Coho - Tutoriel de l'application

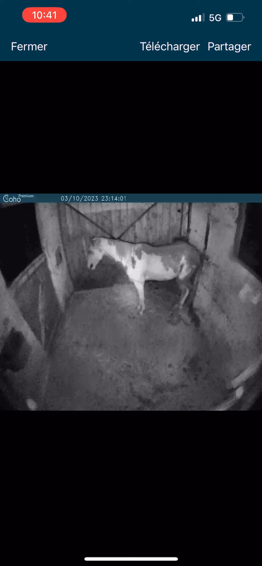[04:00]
Vous pourrez alors visionner en quelques minutes les dernières heures écoulées. Deux boutons se situent en haut de votre écran afin de télécharger la vidéo ou de la partager directement à un contact.
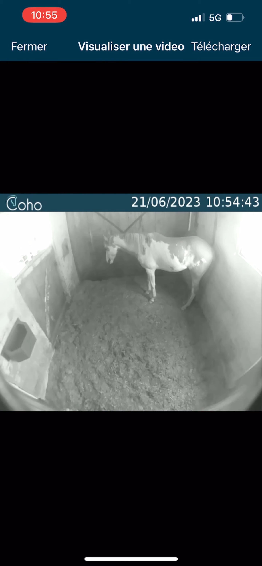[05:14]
La vidéo sera ajoutée directement en bas de la page de votre cheval, tout comme pour la photo précédemment.